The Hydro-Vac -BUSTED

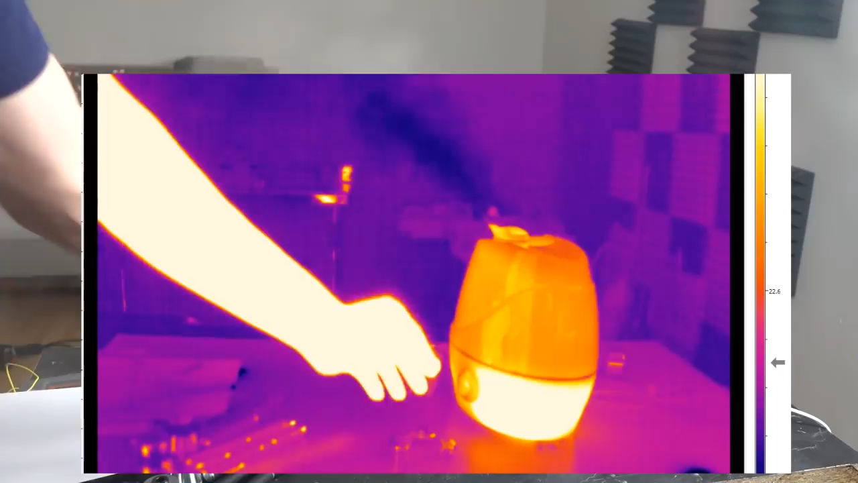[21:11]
But this seems to be a little cool. And this is one of the cute little demos you can do. is you turn the nebulizer off, or right down. And the paper's just going to show us where the hot things are. So just a little demo.
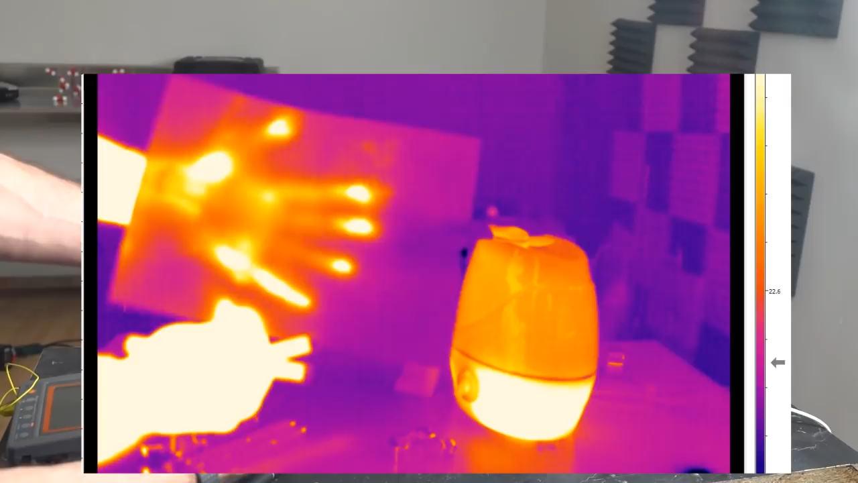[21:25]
If I put my hand behind the paper, you can see where the hot stuff is.
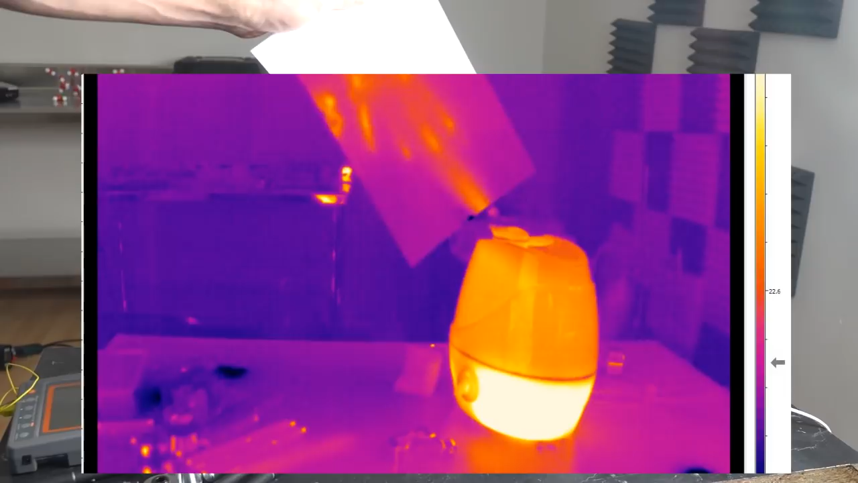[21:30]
And if I move that into the exhaust here, you can see that it's actually putting out heat.
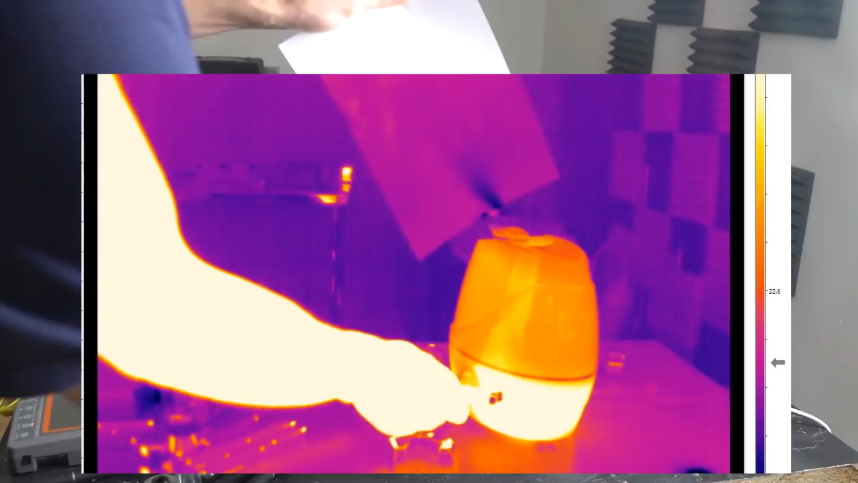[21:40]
However, if I then turn that to nebulize, you'll see that it instantly gets cold. And what's more, if I now shake it,
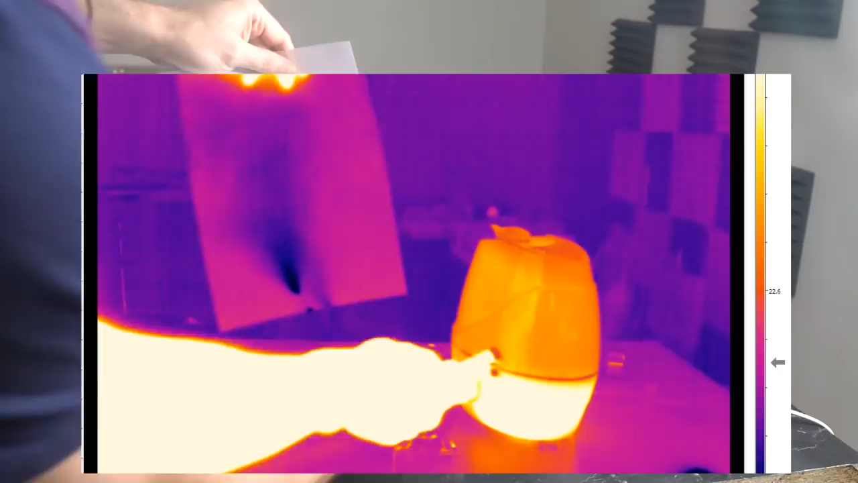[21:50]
once it's got a bit of nebulized water on it, it gets even colder. And it keeps on getting colder until all that water is evaporated off.
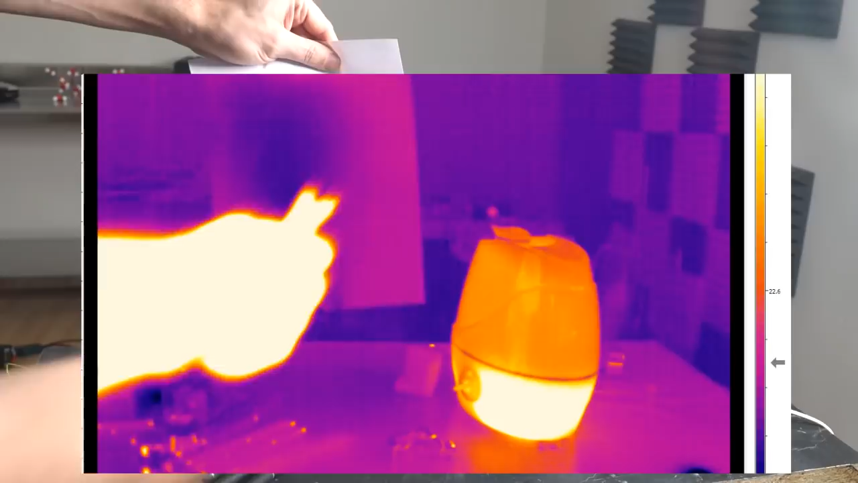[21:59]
So you see it starts seeing it evaporating here now. And it'll take a few seconds. And eventually you'll get back to a homogeneous piece of paper again.
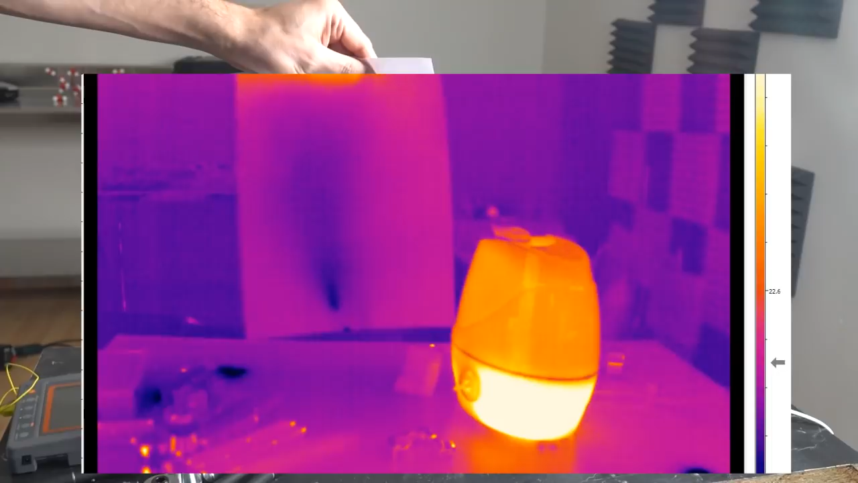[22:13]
So I actually got these things some time ago to test the efficiency of the various claims here. I was hearing about these things acting as coolers. And as coolers, locally, they're pretty good.